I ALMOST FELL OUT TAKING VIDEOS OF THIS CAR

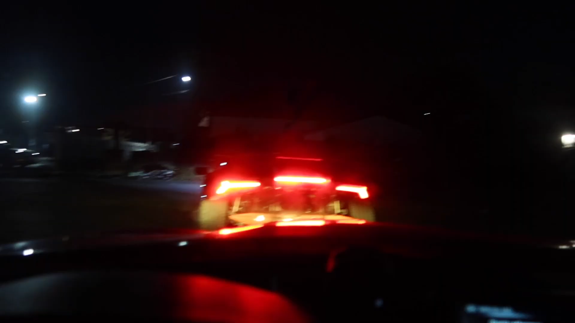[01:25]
Okay guys we finished getting our little clips at the studio and now we're on our way to the 6th Street Bridge in downtown LA
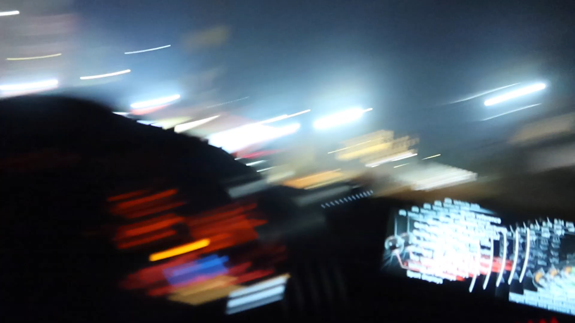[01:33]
We're gonna get some rolling shots and see how it goes.
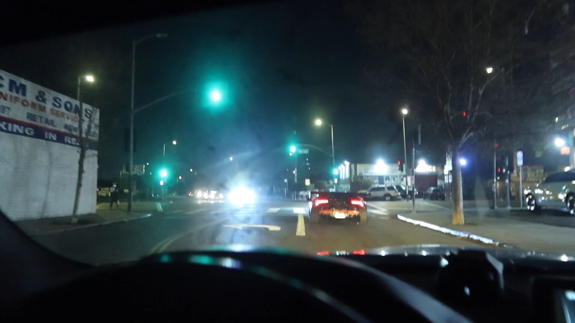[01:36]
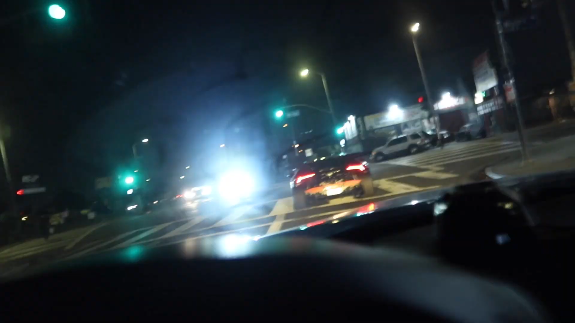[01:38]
You can never go wrong with that In LA literally mobbing with the Lamborghini right now. Like what is going on?
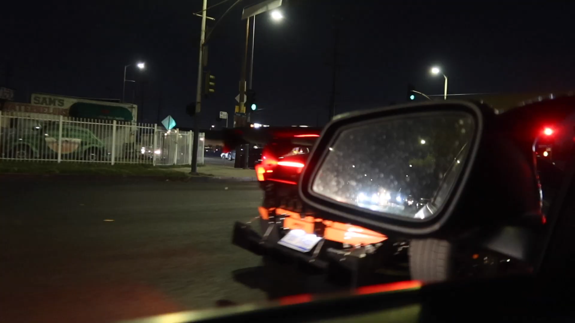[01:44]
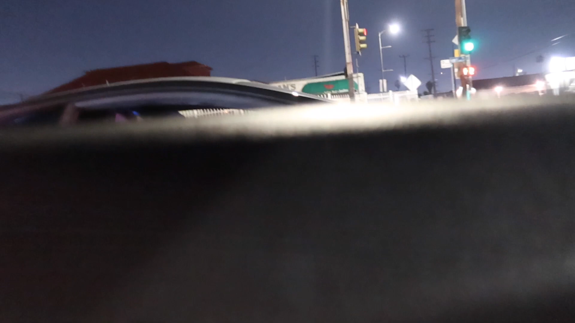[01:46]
Does that car out 10 bro mine has 11 we made it to the bridge.
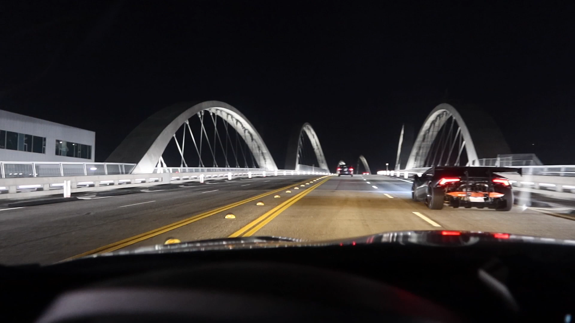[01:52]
We're about to get some nice rollers